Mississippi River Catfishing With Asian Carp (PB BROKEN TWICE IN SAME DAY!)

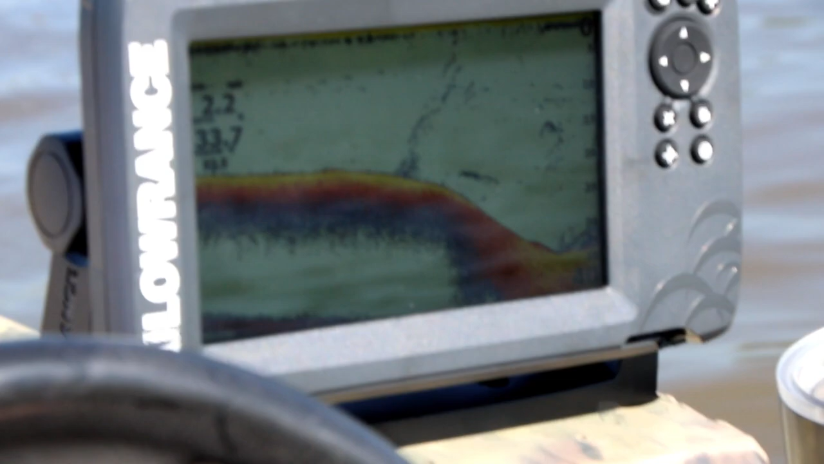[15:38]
That's a, oh my! Yeah, this was a good move.
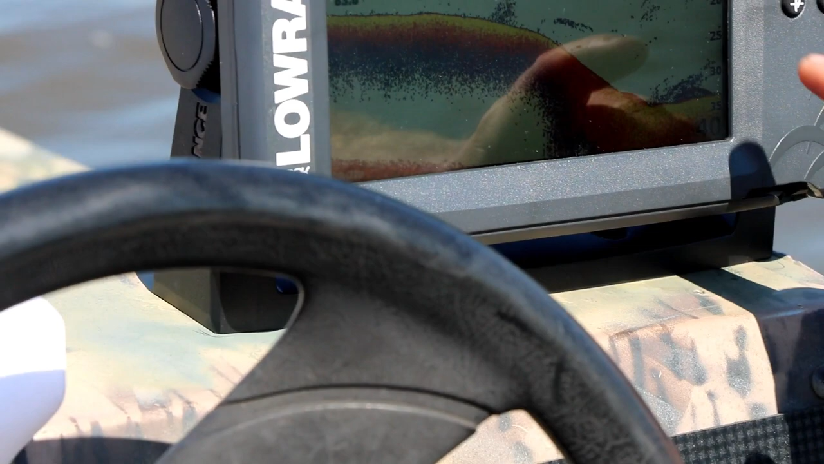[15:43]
Something right here, suspended. So we gotta throw the anchor out and go up a little bit, yep.
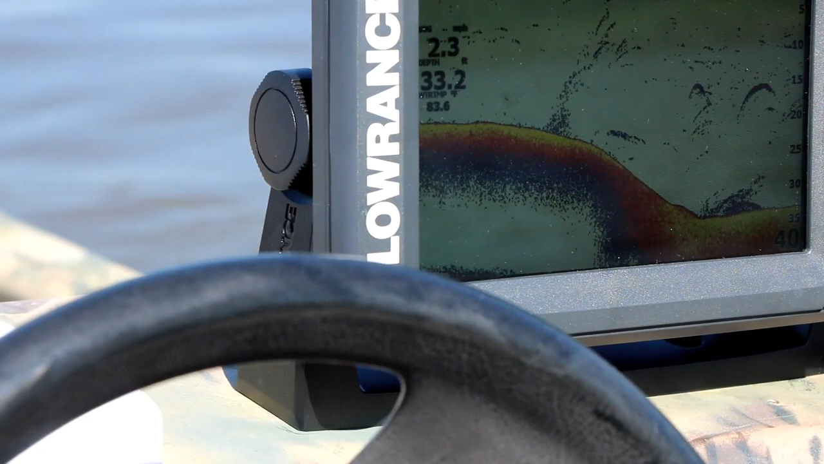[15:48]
I think. All right. Yeah, we're right about, I mean, I feel like this is where we were fishing at first, but we weren't.
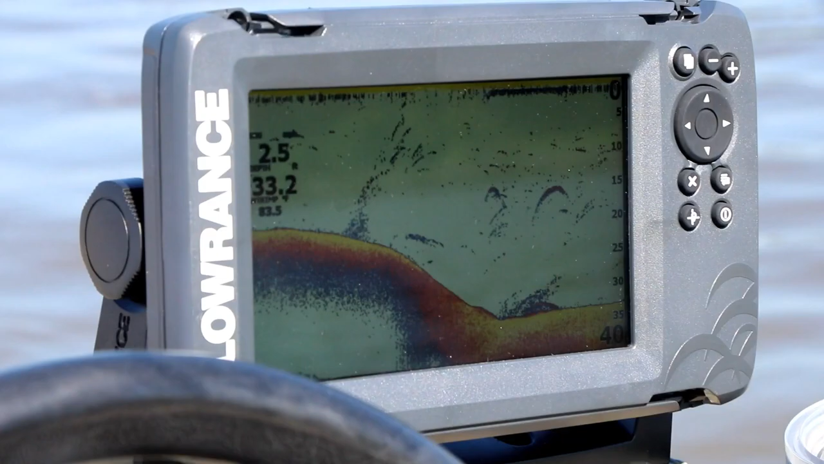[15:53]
On screen: speed 2.5 mph
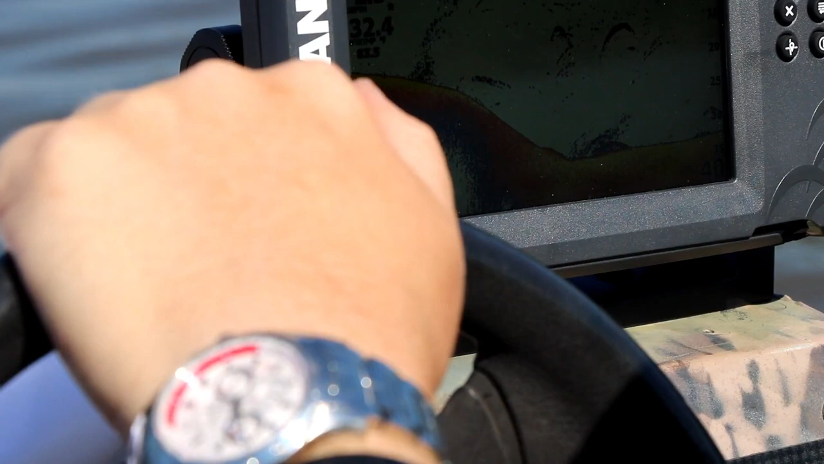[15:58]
True. All right. We changed spots a little bit. We're gonna fish this bigger ledge now.